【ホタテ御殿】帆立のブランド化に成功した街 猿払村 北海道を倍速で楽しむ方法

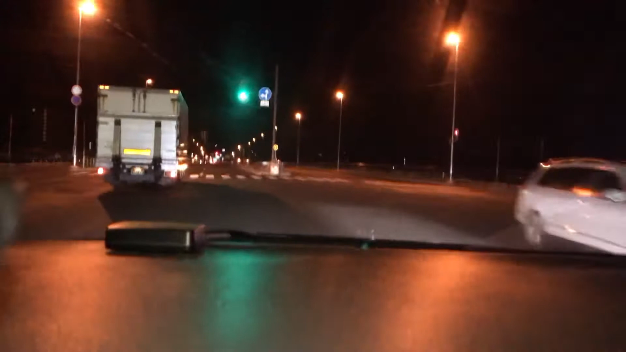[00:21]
聴ありがとうございました今ぐらいから雪になって路面には絶対雪があるような状況が春まで続くんですけれども
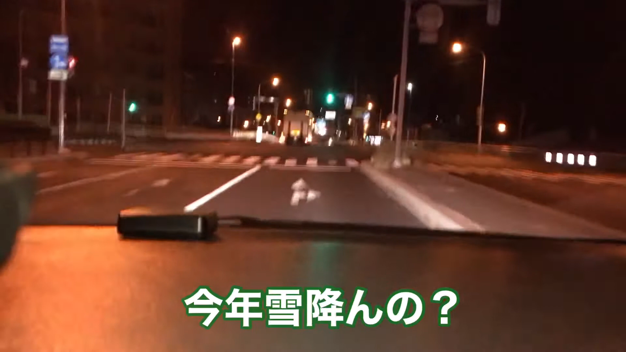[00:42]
今のところ全く雪がなくて本当に雪が降るんだろうかというような状況ですけれども一応来週の月日
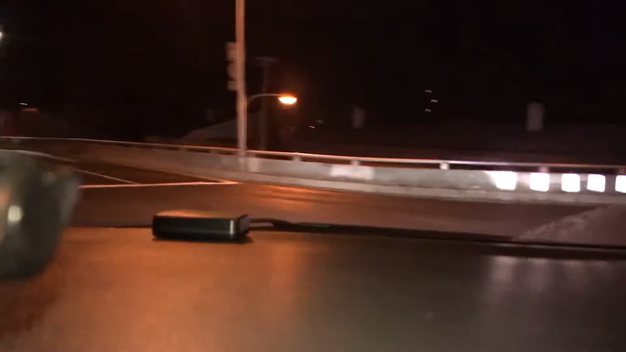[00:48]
あたりに大雪が降りそこから雪になるんじゃないかという予報です